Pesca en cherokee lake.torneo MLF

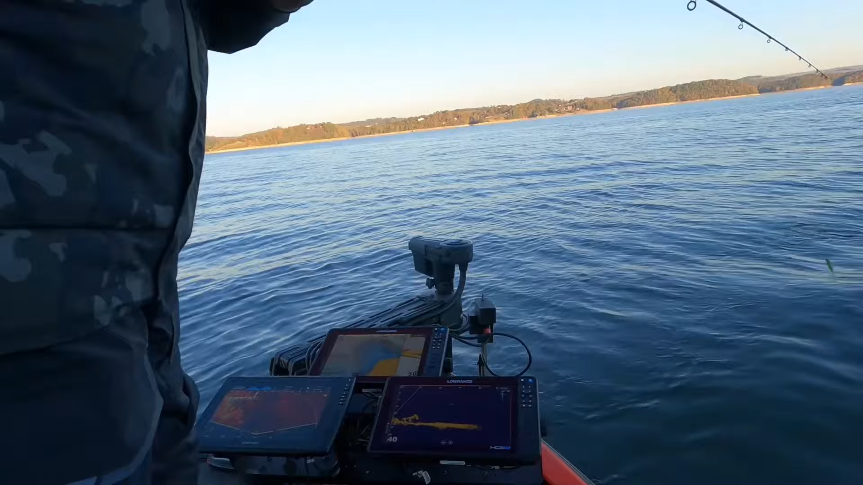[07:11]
Y hay pescado aquí, hay David, pero. Pasa, ven a verlo. Ahí salen, mira.